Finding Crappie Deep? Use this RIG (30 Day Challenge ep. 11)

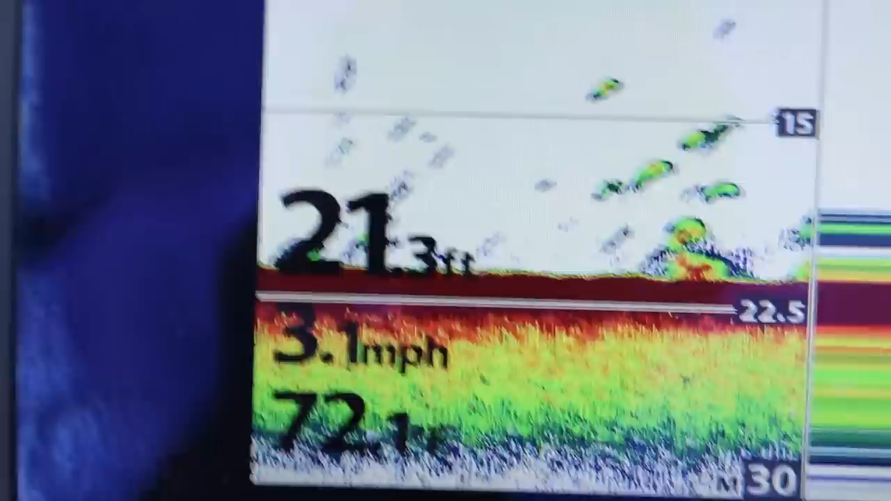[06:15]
On screen: depth 21.3 ft, speed 3.1 mph
and as soon as you started seeing those little schools just anchor up or in this case
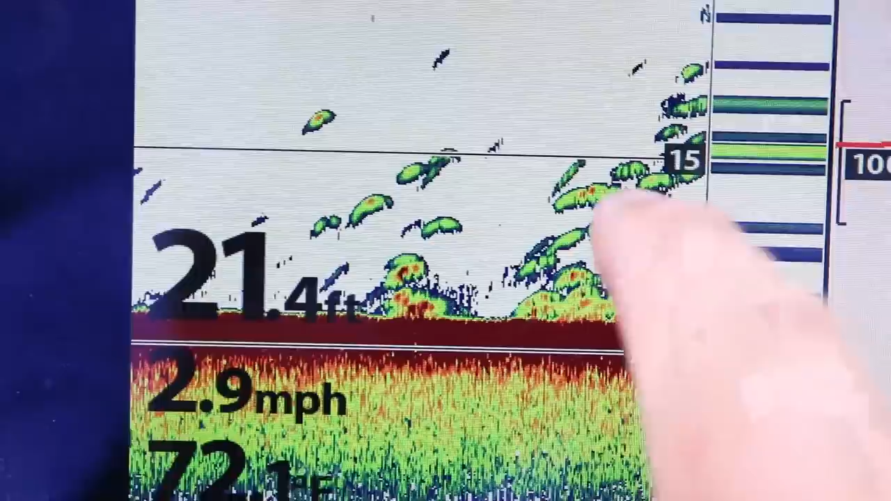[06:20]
On screen: depth 21.4 ft, speed 2.9 mph
throw on the spot lock and start pitching around with a drop shot and
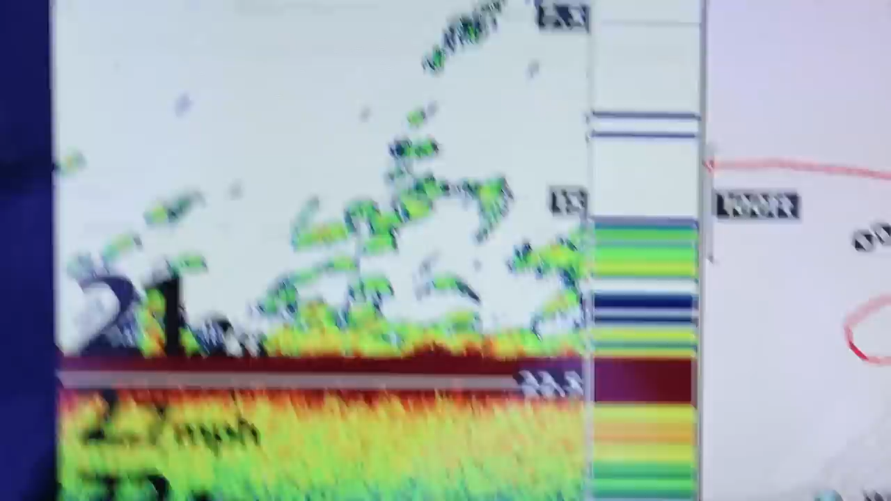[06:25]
the reason this drop shot so effective is because we're in 22 23 feet of water you know it's really hard to throw some sort of search
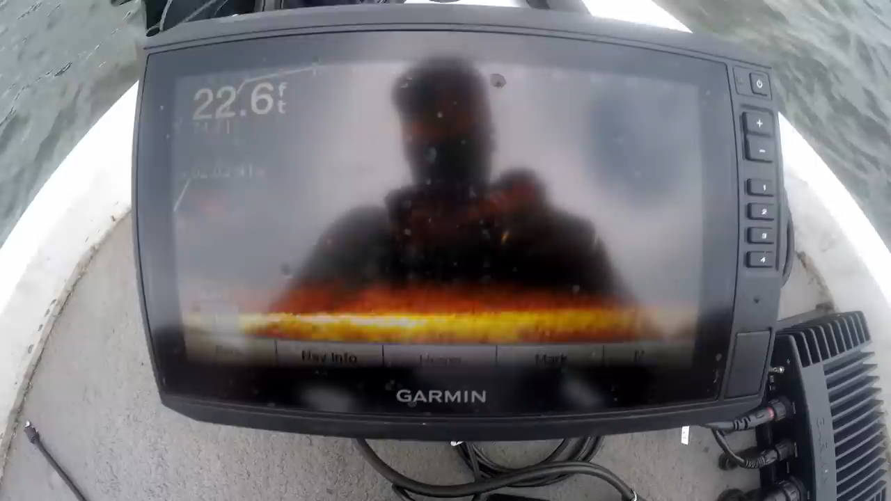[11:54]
On screen: depth 22.6 ft
spread out across this entire lake bottom and they're not really schooled up tight as you can see they're just random here and there so
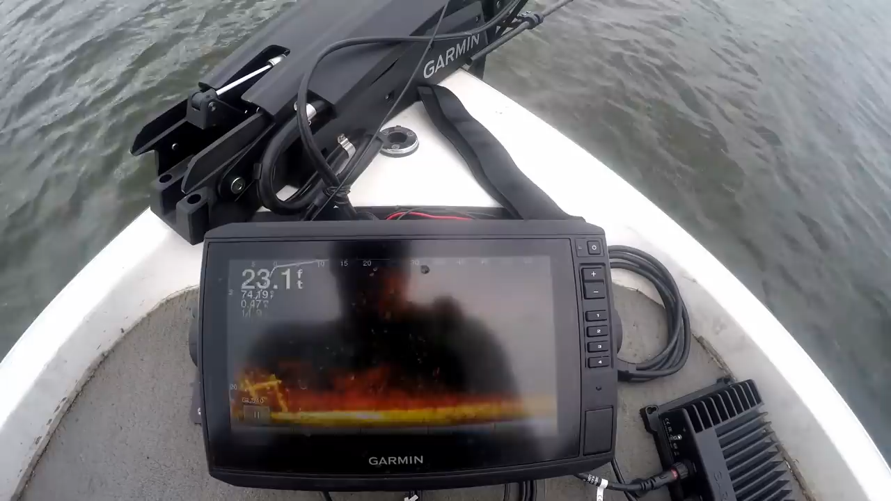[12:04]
On screen: depth 23.1 ft
we're going to bump up and anchor up a little closer to them yeah
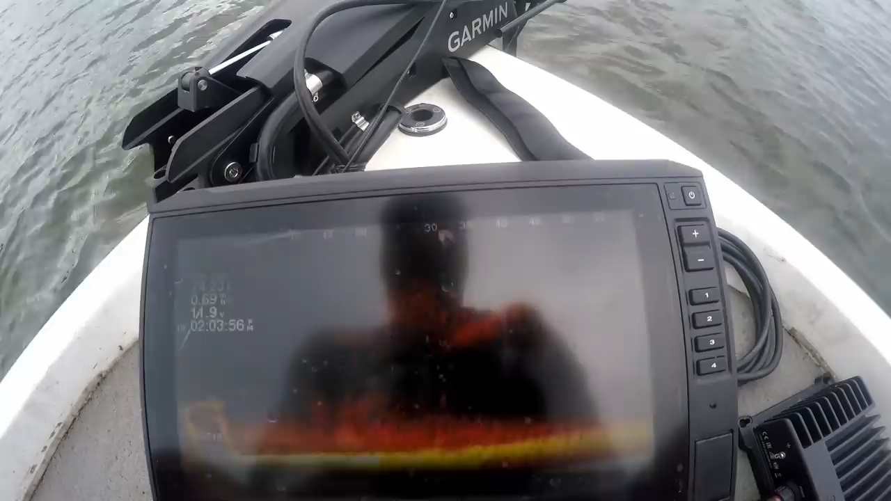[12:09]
they're just kind of all over the place